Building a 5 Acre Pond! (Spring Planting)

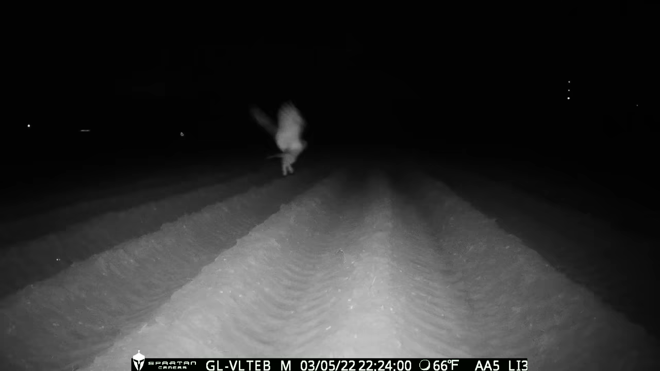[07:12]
it does not surprise me one bit that the owl we call al capone is out here trying to find that mouse and it looks like he's even using the game camera as his perch
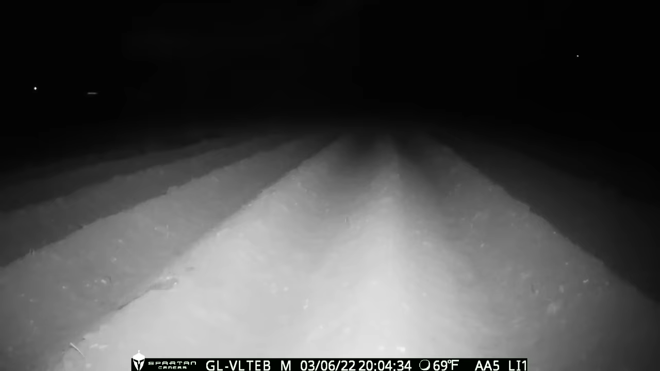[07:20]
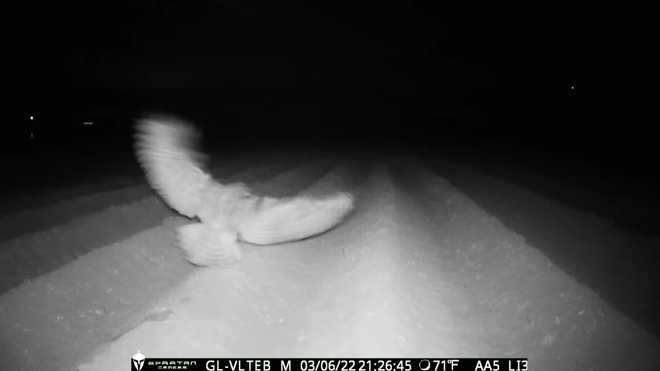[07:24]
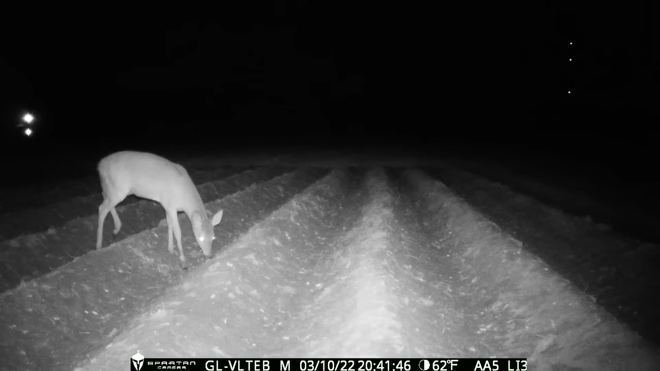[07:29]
and some deer coming through to collect the peanuts
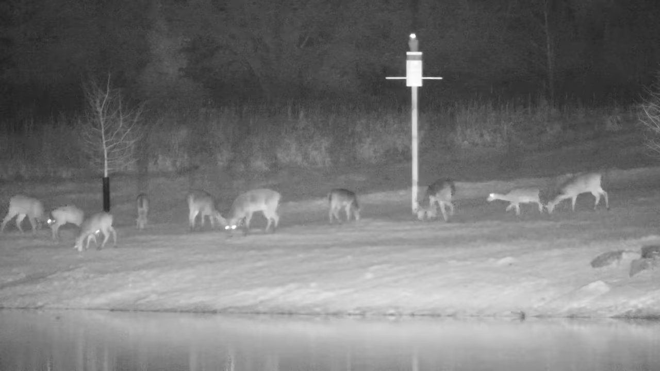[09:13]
so the owl house that we put out a few weeks ago has worked out great the owls are still coming through and using it every night
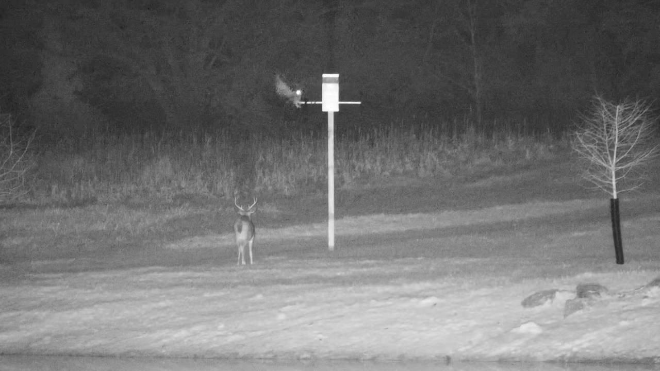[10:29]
and it kind of messed up the angle so so that's a wrap on the owl footage for this week so we had some people asking about the pond leak